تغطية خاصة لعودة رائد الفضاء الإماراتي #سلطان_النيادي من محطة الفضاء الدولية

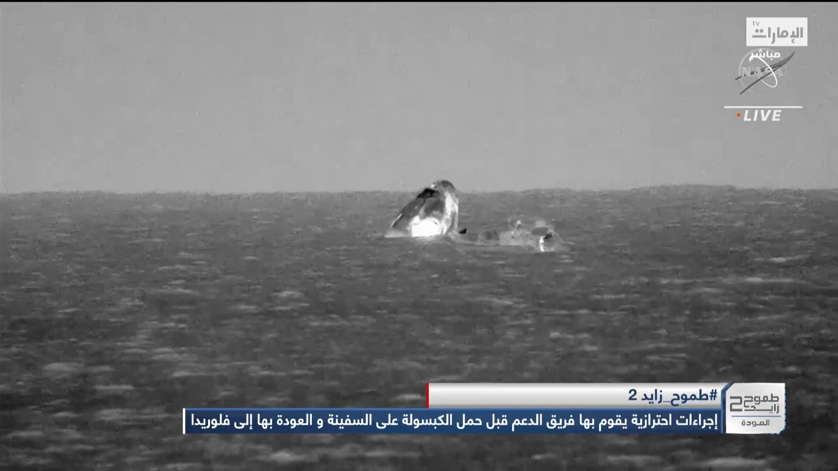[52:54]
أخبار جيدة تصلنا يتم إبلاغ الطاقم بأنه قد تم التحقق من كل ما يلزم من حيث إجراءات السلامة والنظام وقد أعطي الضوء الأخضر للاقتراب من المركبة والقيام بفحوصات أخيرة طفيفة حول تحديد البخار وتحديد وجود أي مواد سامة
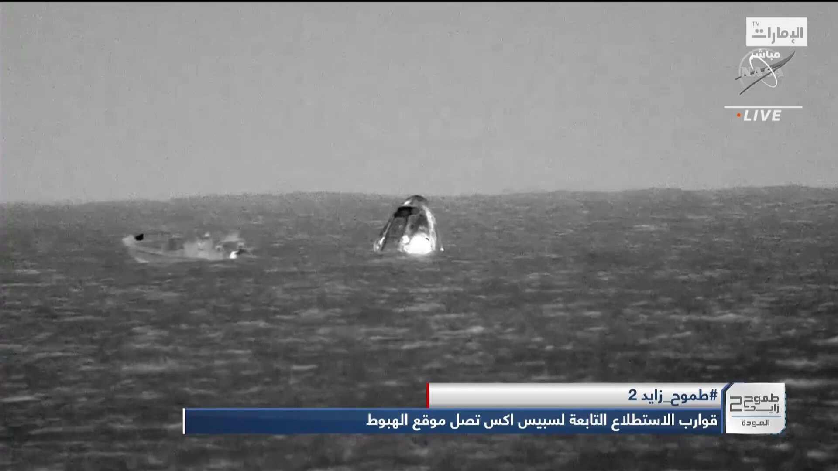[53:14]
دائماً أنا أسر برؤية هذه الكبسولة وأنا أيضاً سأكون مسرورة عندما سيتم استخدام هذه الكبسولة مرة ثانية
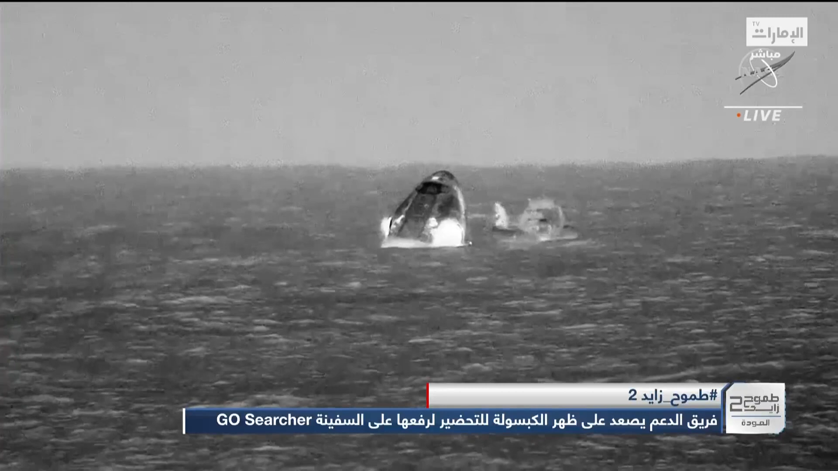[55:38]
لدينا فريق الاسترداد أو الاستعادة الذي يقوم بمحاولة ربط المركبة بالحبال هل بإمكانكم أن تروا بأنه يتم مراقبة كل ما يحصل عن كثب كورتني بيزلي وعبر الهاتف هل بإمكانك سماعي؟
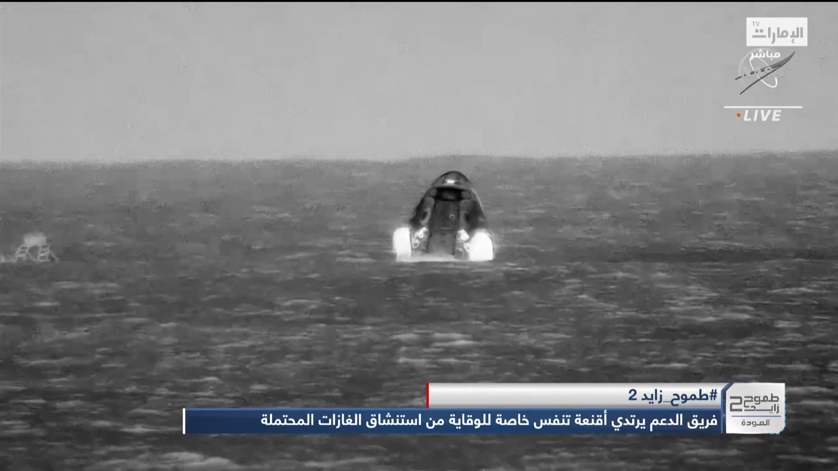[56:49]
أن نرى المركبة التي قد اقتربت وكنا نراها بكل وضوح إلى حين وصولها إلى سطح المياه وبالطبع نرى بأنه لمشهد جميل
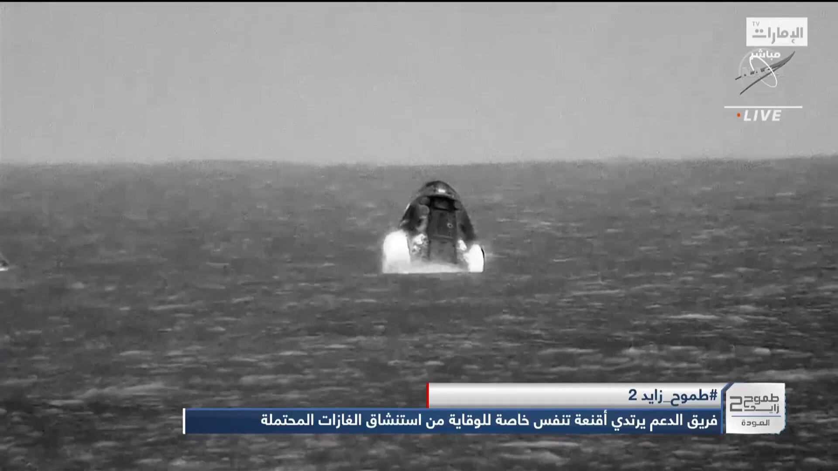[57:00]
أن نرى هذه المركبة في الليل تحت ضوء القمر
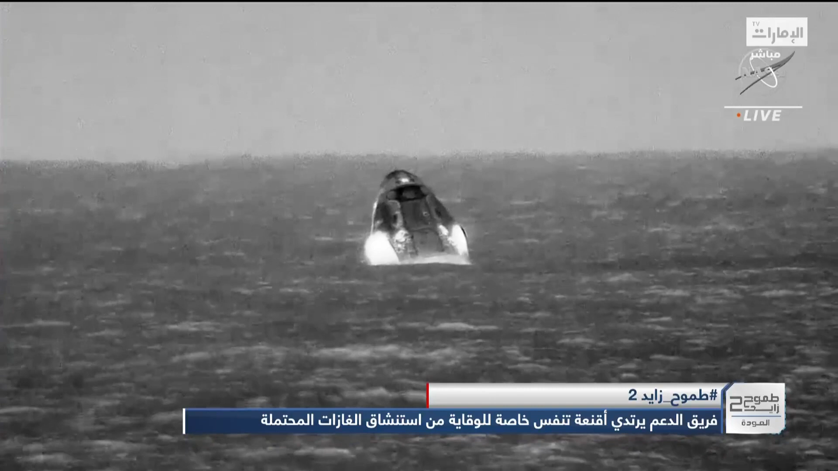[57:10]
لقد سمعنا بأنهم يؤكدون بأنهم قد أجروا فحوصات التأكد من عدم وجود أي مواد سامة وعطي الضوء الأخضر لفريق الاستعادة كي يتمكنوا من أن يكونوا على دار المركبة ليبدأوا بربطها بالحبال ليتم جرها نحن نحاول أن نتابع عن كثب كل ما يحصل ونريد أن نعرف منكم فعلا هذا ما نراها فيمكننا أن نرى أيضا
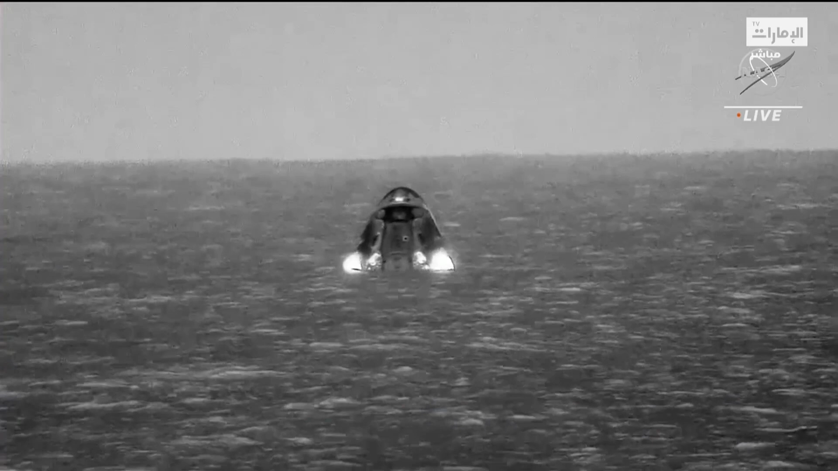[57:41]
أنه يتم مراقبة الأحوال الجوية سرعة
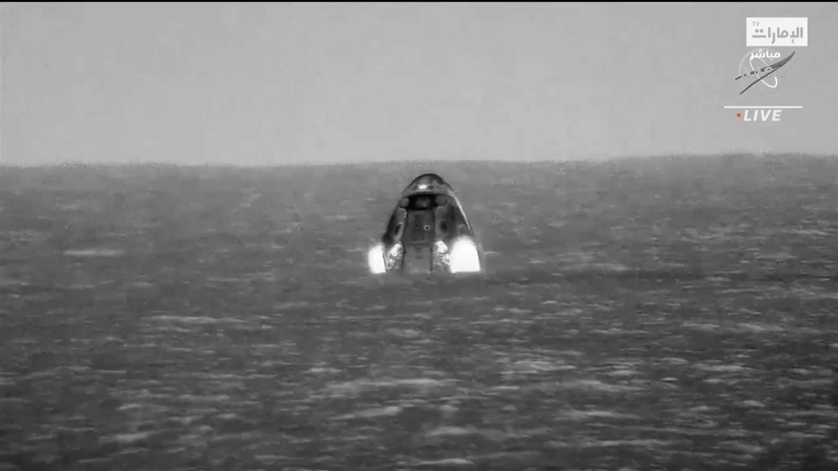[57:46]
الرياح مستوى ارتفاع المياه أخبرين أكثر ما هي الأحوال الجوية لديكم
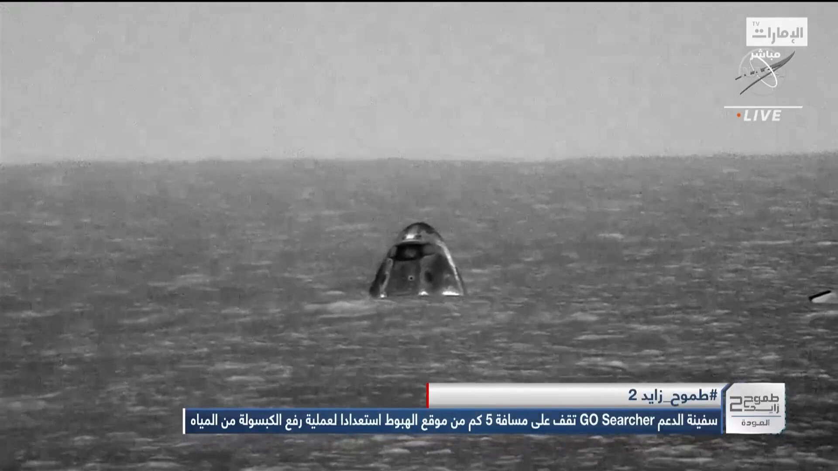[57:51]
يمكننا أن نرى بأن الرؤية واضحة هذا المساء وسرعة الرياح تسعة أميال بالساعة الأمواج ليست بمرتفعة هي أمواج كبيرة وواسعة وأعتقد بأن الأحوال الجوية هي جيدة جدا وبالتالي يمكن لنا أن نقوم بعمليات
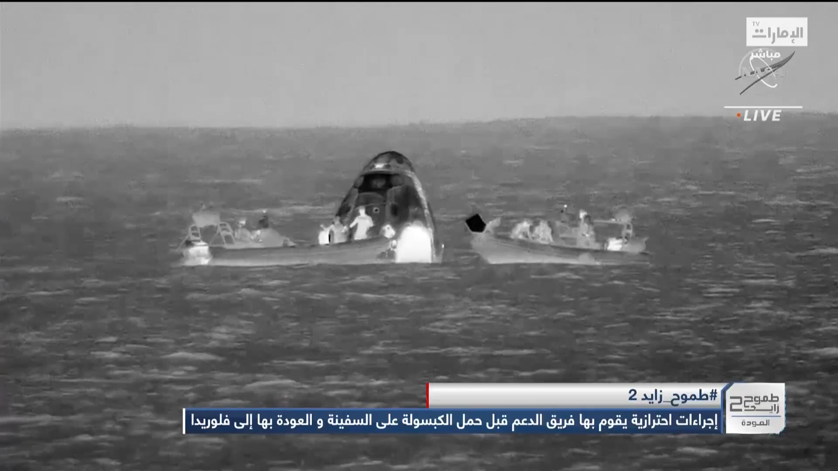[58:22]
السحب بكل هدوء بالطبع أن فرق الاستعادة قد حضروا كثيرا لهذه اللحظة قد تدربوا كثيرا ونرى كيف أن الزوارق
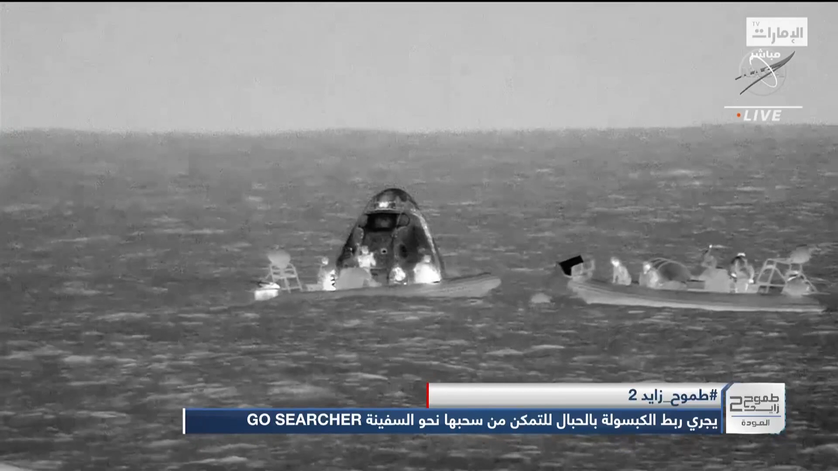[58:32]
السريعة توجهت إلى المركبة لكي يقوموا بإخراج الطاقم بأسرع وقت ممكن وأخبرين أكثر عن هذه العملية
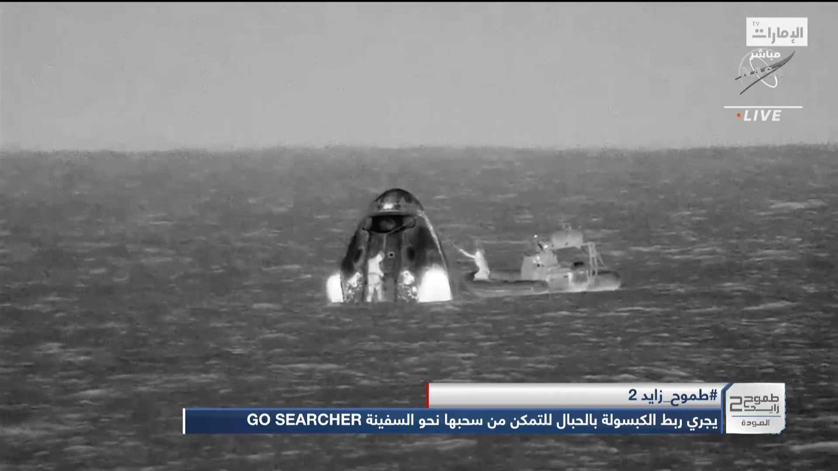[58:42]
نعم كما ذكرت أن رحلتنا قد بدأت قبل بضع ساعات في جاكسنفيل وحيث أن فريق الاستعادة قد توجهوا إلى مراكزهم أربع ساعات ونصف قبل عملية الهبوط حتى فريق الطبي موجود لكي يتأكدوا من سلامة الطاقم وكانوا موجودين قبل ساعتين ونصف من هبوط المركبة على الماء أنا كنت موجودة في الطائرة العمودية أو المروحية
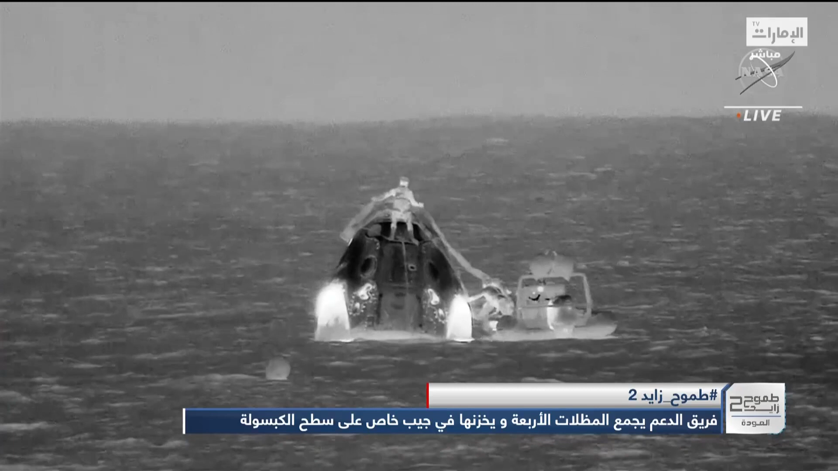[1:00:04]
يستقلون الطائرة ليعودوا إلى هيوستن وهناك سوف يبدأون بمرحلة إعادة التأهيل بالطبع الآن ترون كيف يتم ربط المركبة بالحبال لكي يتم رفعها ما أن يتم رفع المركبة سوف ينقل التقام
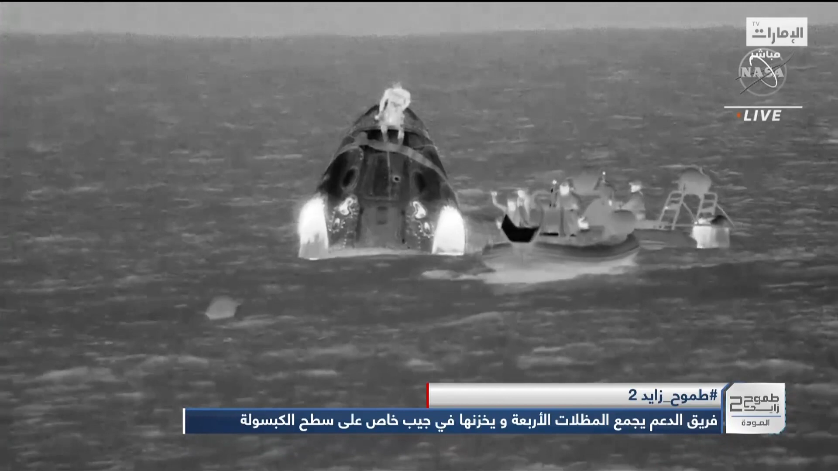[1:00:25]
ونحن سوف نستمر بعملنا ونحن سوف نقوم بالتقاط صورة لكل المواد الموجودة في الشحن
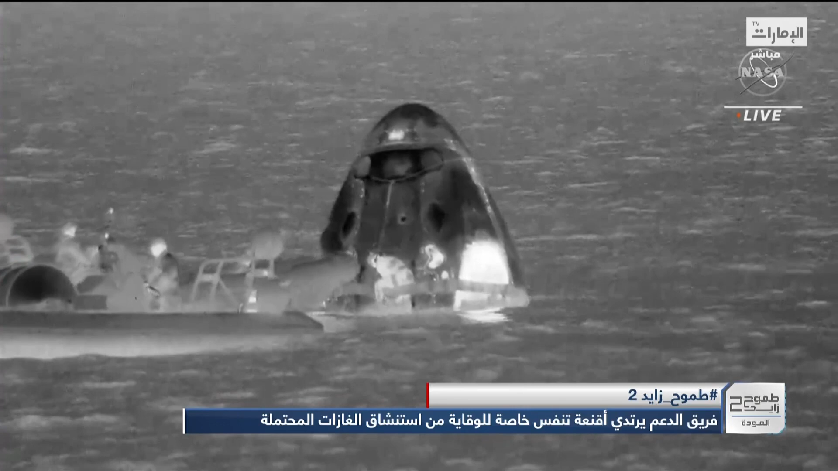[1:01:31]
الأخضر كي يقتربوا من المركبة يتم الآن ربط المركبة بالحبال ليتم جرها ورفعها قد تم إخراج أيضا المظلات من الماء ويمكننا أن نرى كيف يتم ربط المركبة بالحبال أو بالأسلاك ونرى هذا الشخص الذي يتسلق الكابسولة ويقوم بربط الحبال والأسلاك اللازمة مما سوف يسهم في تثبيت المركبة ورفعها
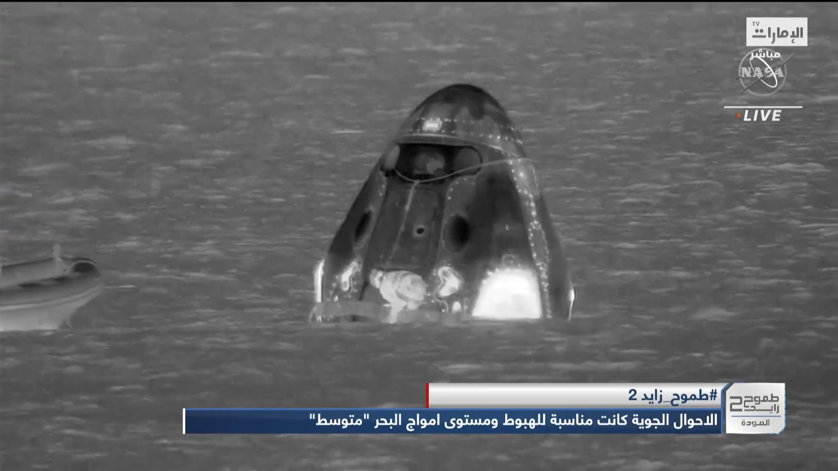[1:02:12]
من المياه لكي يتم جرها إلى متن سفينة الاستعادة ميغن ونأمل أنه في غضون ثلاثين دقيقة سوف نرى الانتهاء من عمليات الاستعادة إلى حين خروج الطاقم من المركبة من الواضح أيضا بإمكاننا أن نرى هذا الشخص الذي يقوم ب